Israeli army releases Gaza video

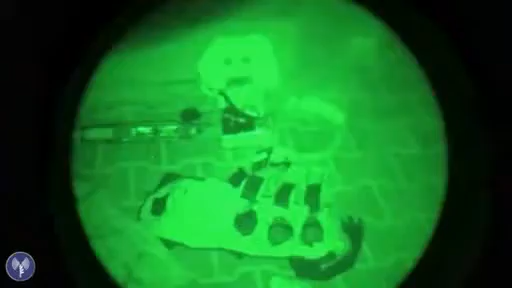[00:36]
equipment during a night-time operation at a residential building in Gaza.
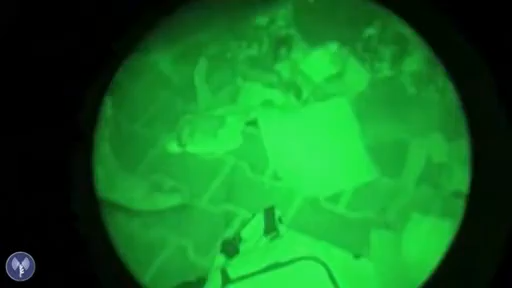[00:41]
Again, the Israeli military says it was shot on July the 25th, but the location isn't given.